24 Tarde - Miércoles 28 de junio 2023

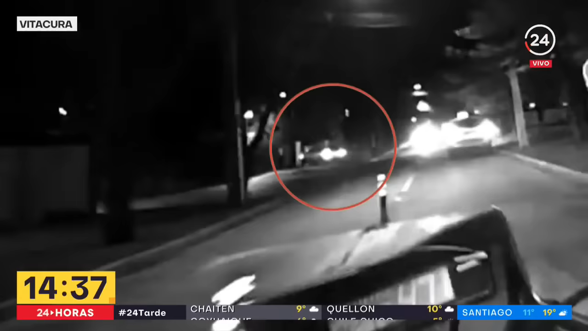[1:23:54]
pero al llegar al sector de Tomás de Figueroa, ahí los antisociales pasaron un lomo de toro a alta velocidad,
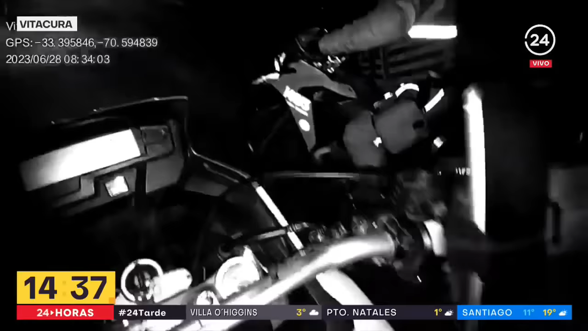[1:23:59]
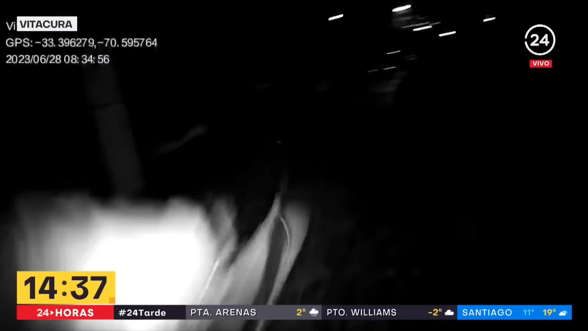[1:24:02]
perdieron la estabilidad del vehículo y terminaron chocando contra un poste de alumbrado público, a raíz de aquellos que la mayoría trató de escapar, incluso esconderse en las calles aledañas,
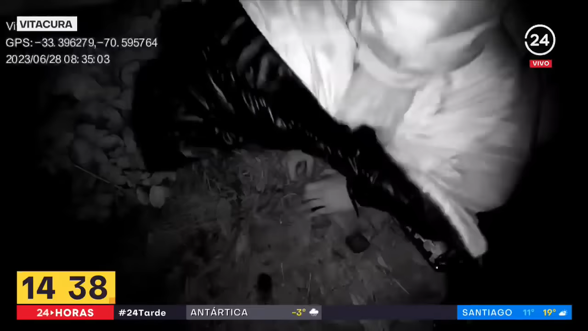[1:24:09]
pero de todas maneras toda la banda fue desbaratada.
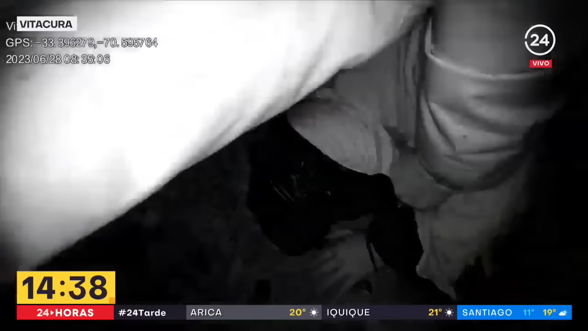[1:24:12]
Estamos hablando de 6 detenidos, lo que llama la atención a algunos, entre 16 a 14 años. Vamos a revisar declaraciones por parte de la alcaldesa de la comuna.